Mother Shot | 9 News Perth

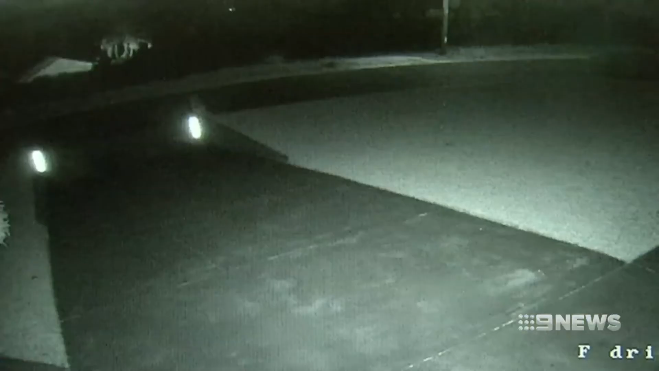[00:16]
The frantic few moments after a woman was shot by masked men, a getaway car races away.
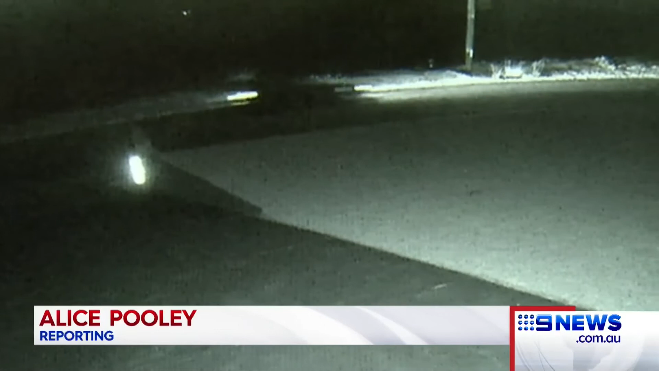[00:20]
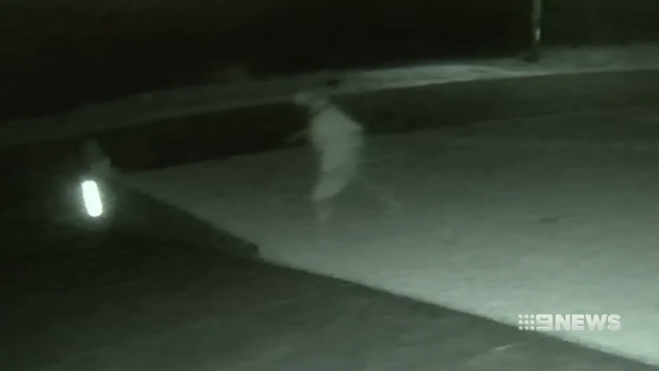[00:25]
The victim's partner, who appears to be hiding, walks back towards his home, then runs to his neighbours for help. He was puffing and puffing, leaned over, trying to get a breath, and he said, can you ring triple O?